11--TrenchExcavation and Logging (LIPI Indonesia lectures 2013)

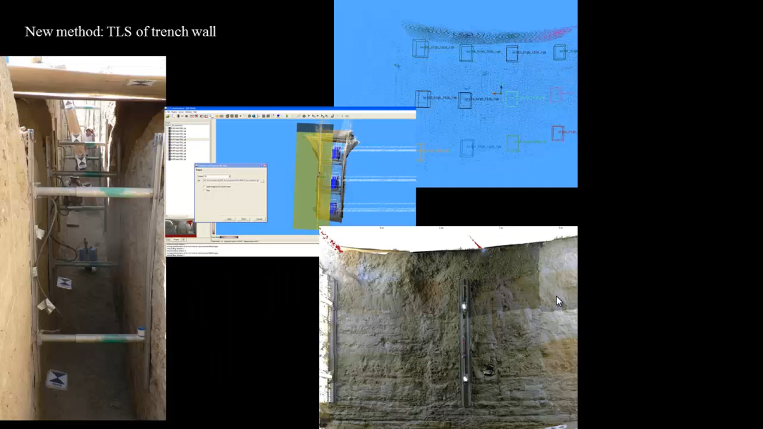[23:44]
One time, however, we used a laser scanner, so a new method in the trench. And so you see this little scanner. This is called a ZNF, so that's the name of the company. And it's an industrial scanner. It's used in factories. So if you want to laser scan some machinery. But we rented it, and you see then we have it just scanning, and it's not a very smart scanner. It just scans 360 degrees and has a little camera on top.
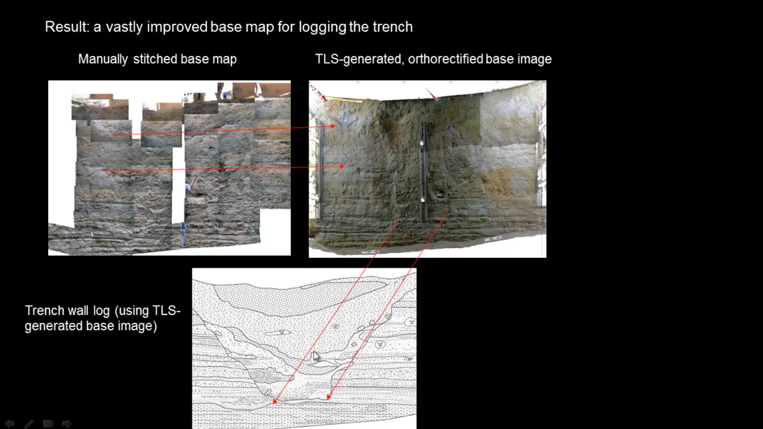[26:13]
You don't always have it. So the photo mosaic is fine. That's the standard approach. But I just wanted to show you the latest technology. And then here's the log. So this is not a structural site. This was a stream channel that cut down and then filled up.